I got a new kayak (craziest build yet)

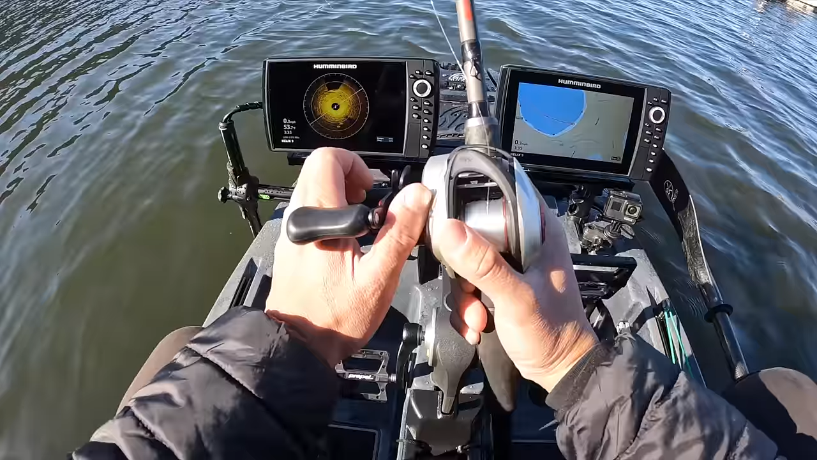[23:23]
Oh yeah, dude, that's why I wanted the Mega 360 instead of the Live just for now, just because I love side imaging. I love knowing what's to my left and right. And yes. It's like, hell, why not know what's in front of me and back of me, like structure-wise. Yeah, because it's right in front of me, right? 12 o'clock?